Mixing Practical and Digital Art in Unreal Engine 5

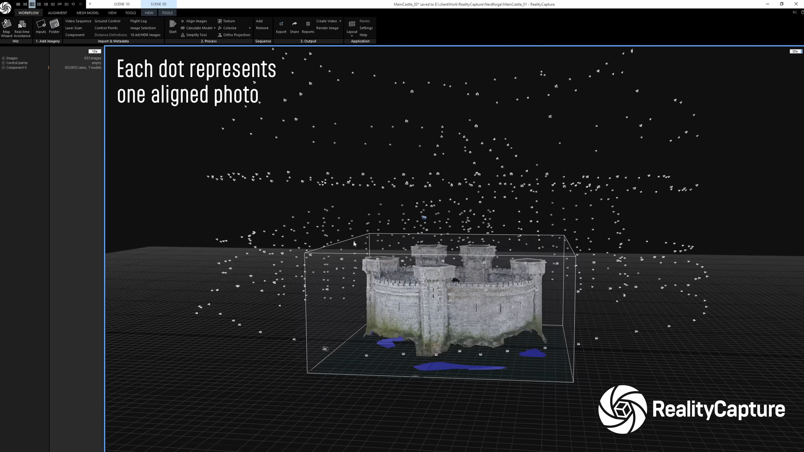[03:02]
The alignment process here gives us a visualization in the form of a point cloud,
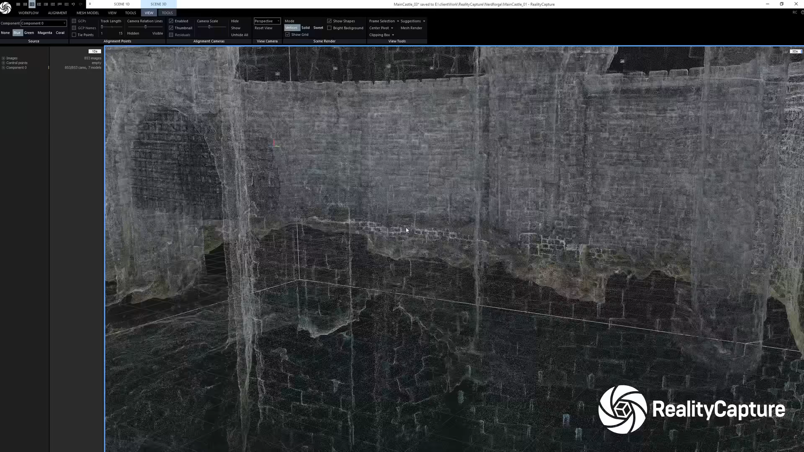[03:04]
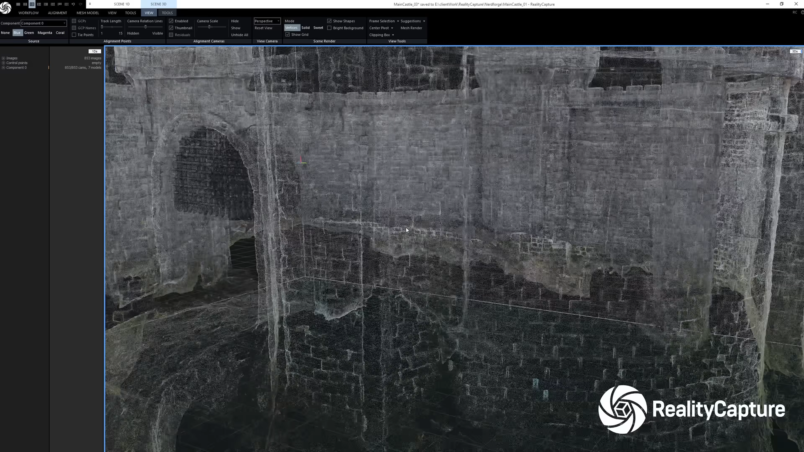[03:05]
which shows us how things are going to look before we generate the 3D model.
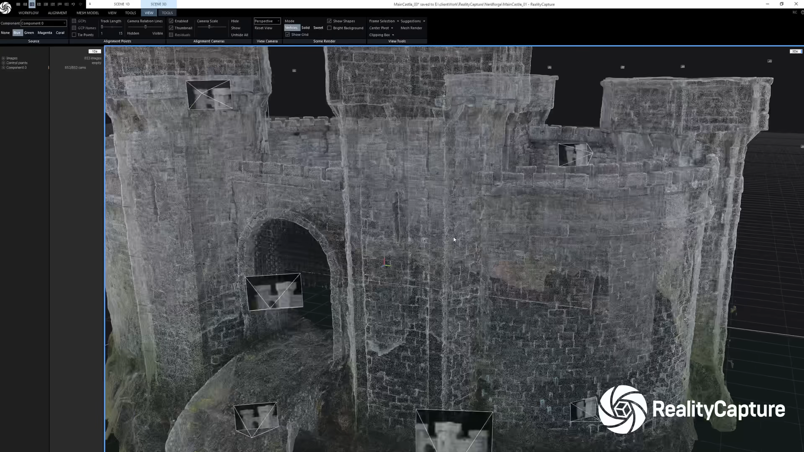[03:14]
Every single image was aligned here, thankfully, and we should get a pretty clean model from this. You'll see I split up the castle into three